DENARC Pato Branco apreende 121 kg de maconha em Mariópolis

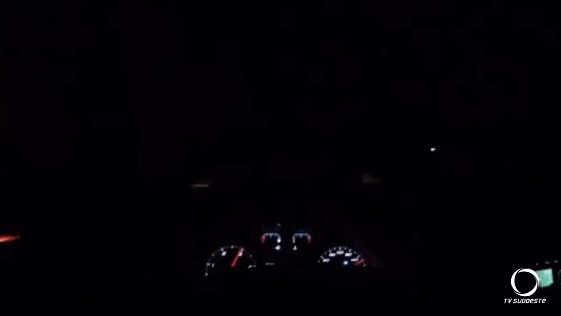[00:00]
Atento Clevelândia, atento Palmas, Clevelândia principalmente em Mariópolis, apoio urgente, Onix Branco e fuga da equipe do Canil da Polícia Civil de Pato Branco. O Onix está em fuga desde Vitorino. A perseguição policial mostra o momento em que o núcleo de operações com cães da Polícia Civil, DENARC 5ª SDP, no âmbito da Operação Oro Sudoeste,